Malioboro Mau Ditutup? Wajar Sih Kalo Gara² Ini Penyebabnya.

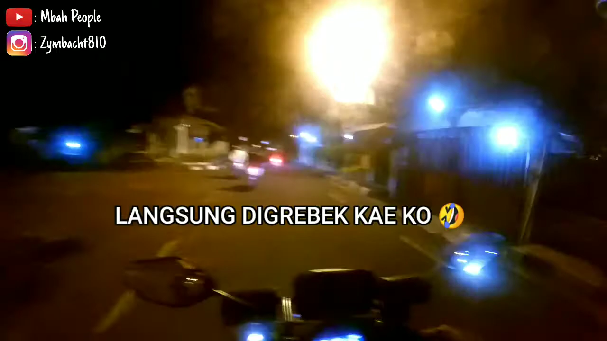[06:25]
Oh, yo ding rano lampu merah. Sing kiri ya berarti engko alun-alun yo.
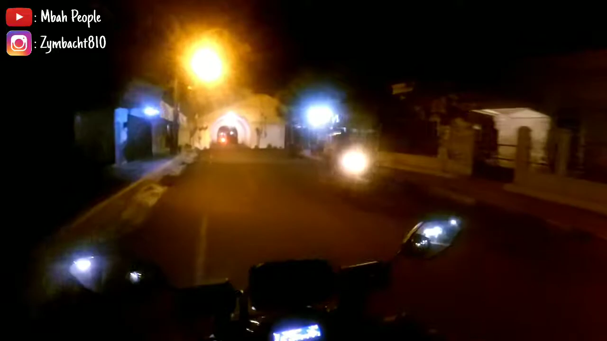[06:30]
Sing kanan kae demi ayam kae kan. Aduh, aduh. Yo karang cilik kok. Lu.
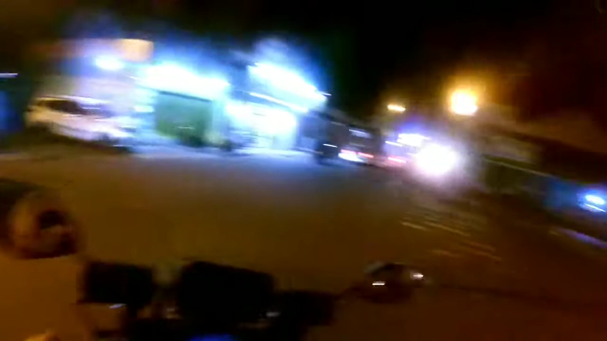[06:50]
Subhanallah. Jalan ini lagi dah tu, betul. Betul, anak mobil bandar mobil semua takut lagi tu ni. Malam sih jelas rapas malam minggu sih.
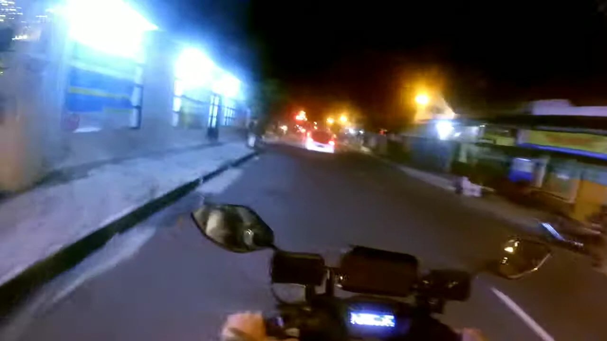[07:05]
Sepi. Oh ya, kaya rapas jam setengah kan, dulu. Setengah rolas kau.